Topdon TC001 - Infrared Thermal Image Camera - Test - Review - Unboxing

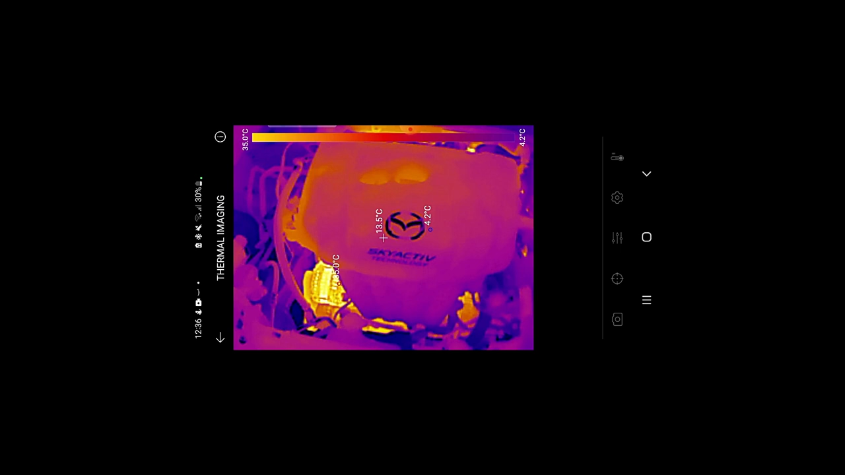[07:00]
On screen: spot 13.5°C, scale top 35.0°C, scale bottom 4.2°C
obviously things look as though they're glowing molten hot but
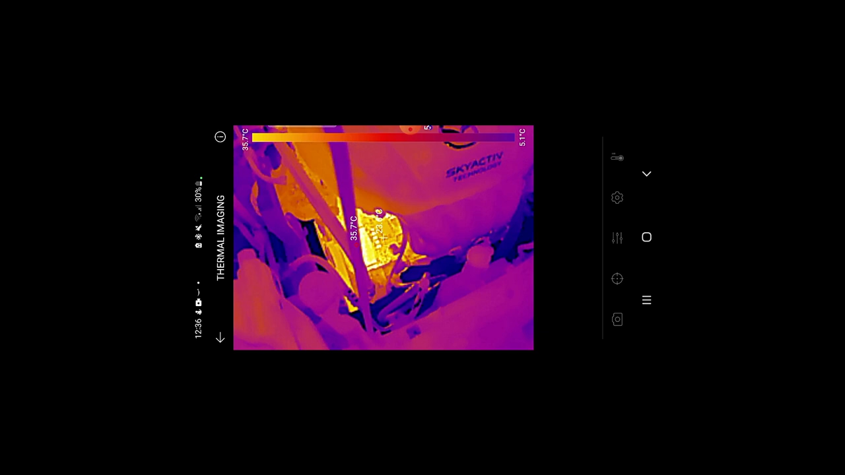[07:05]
also they're not got an alternator temperature there of around
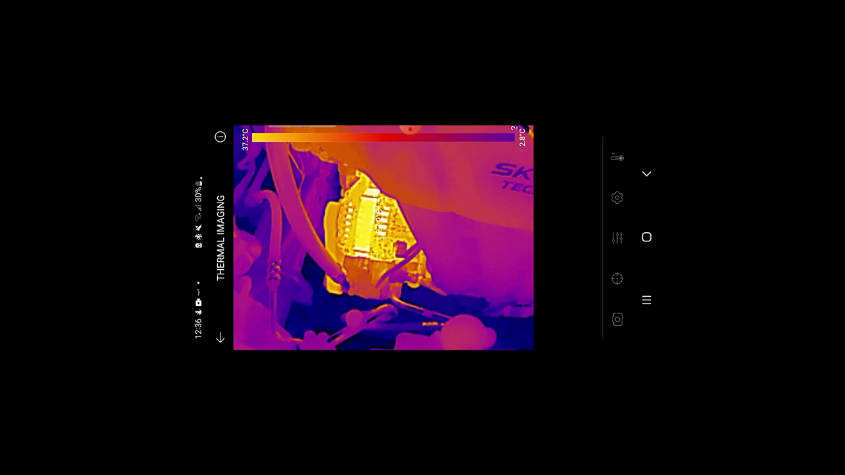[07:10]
On screen: scale top 37.2°C, scale bottom 2.8°C
30 degrees obviously the engine covers on
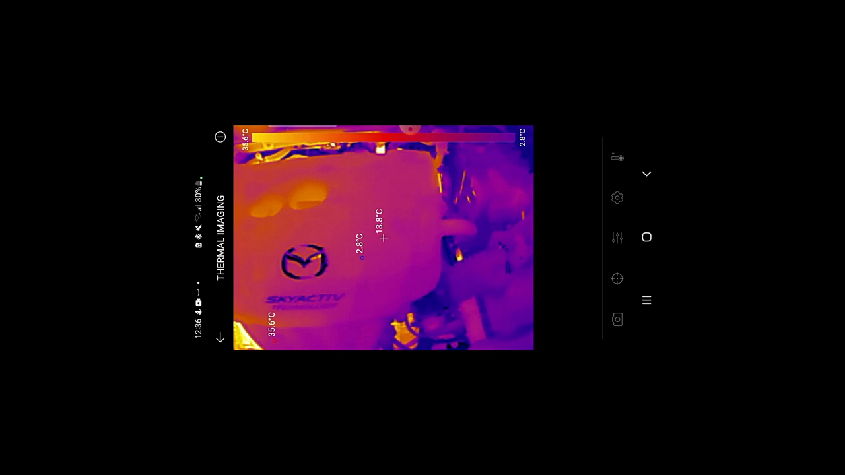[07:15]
On screen: spot 13.8°C, max 35.6°C, min 2.8°C, scale top 35.6°C, scale bottom 2.8°C
i've taken the fuse box lid off and you can see all the relays working and glowing with the heat signatures so anyone in the automotive anybody in the automotive world will know that a thermal
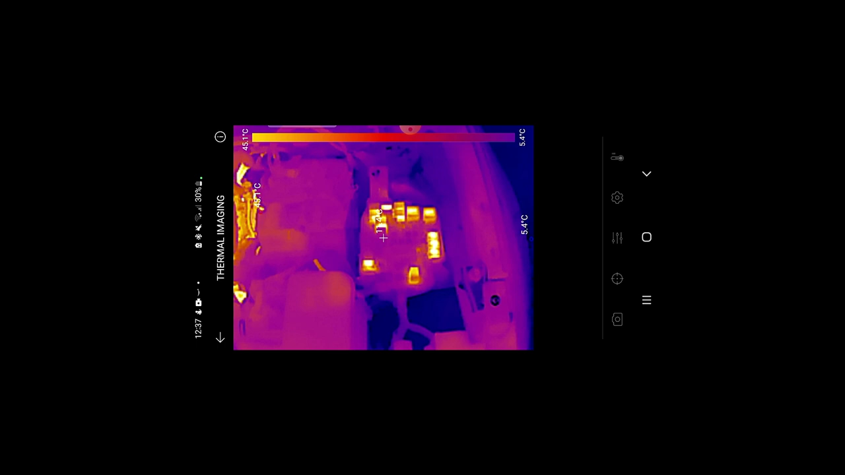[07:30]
On screen: scale bottom 5.4°C
imaging camera is a pretty good tool for checking for parasitic drains to see if there's any relays or fuses that have been active also you can see if there's any resistance in battery terminals bad connections causing resistance resistance will cause heat so like i'll just touch the battery terminal there
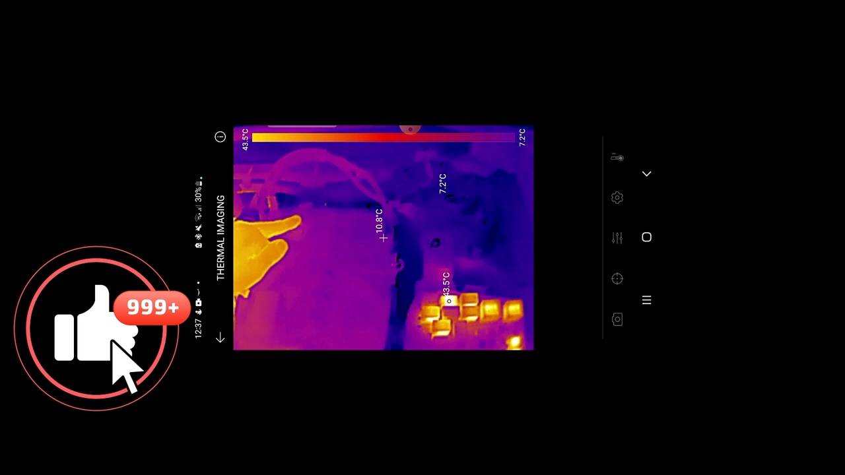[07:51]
On screen: spot 10.8°C, min 7.2°C, scale top 43.5°C, scale bottom 7.2°C
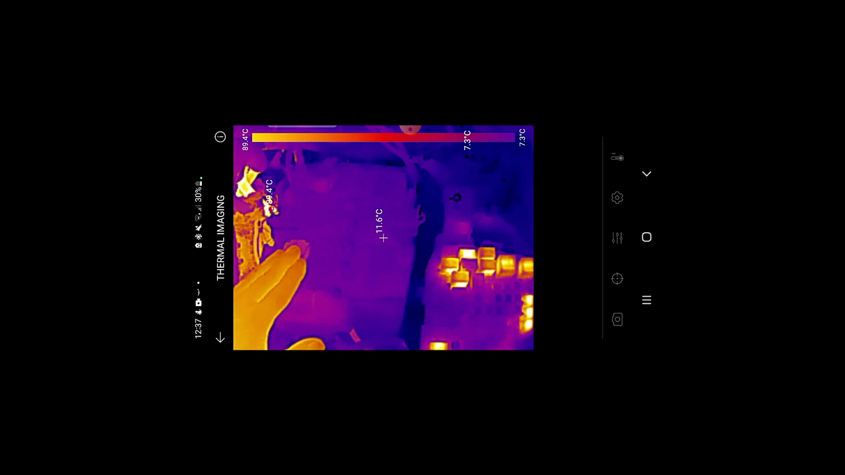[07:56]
On screen: spot 11.6°C, scale top 89.4°C, scale bottom 7.3°C
it should leave a little heat signature from my hand there we go again no
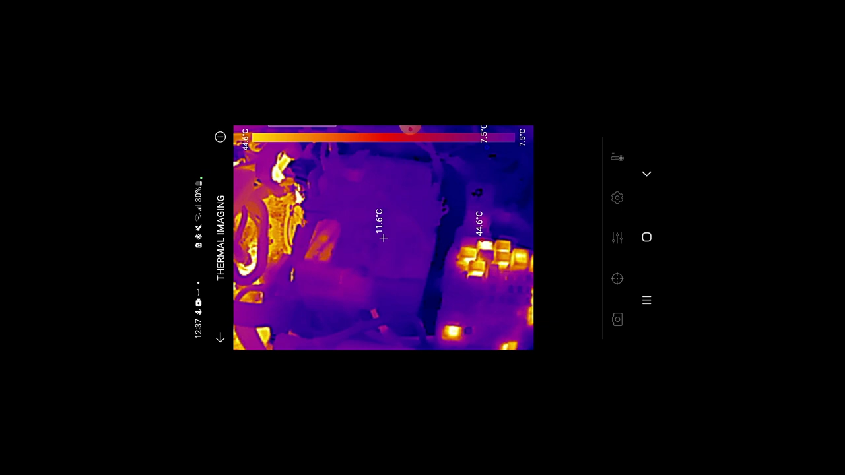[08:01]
On screen: spot 11.6°C, max 44.6°C, scale top 44.6°C, scale bottom 7.5°C
problems with the resistance or anything like that on these cables luckily there's no problems with this car
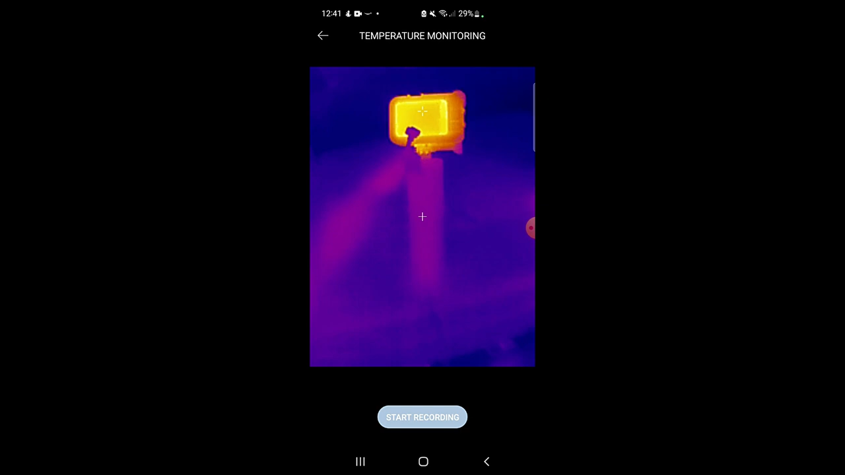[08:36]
actual screen itself so that's showing about 27.6 degrees and what i can do i can start recording it
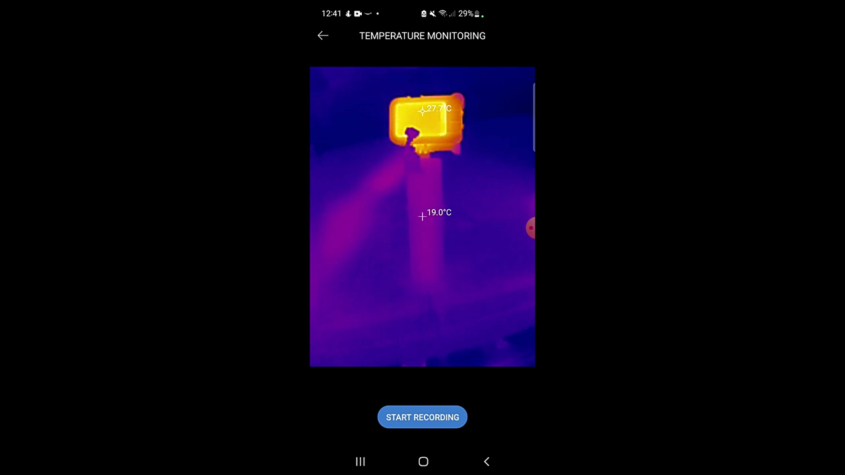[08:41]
On screen: spot 19.0°C
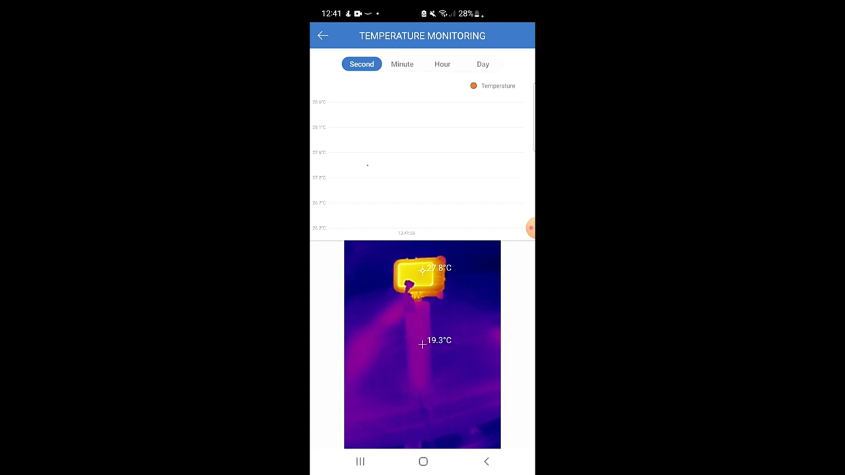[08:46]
and what it will do then it will start recording it by the second and monitor its temperature i'm sure somewhere in real world applications this could be quite useful obviously for the demonstration purposes that's all i'm going to show it is just showing the temperature itself hovering around about 27 degrees so that's that side of the app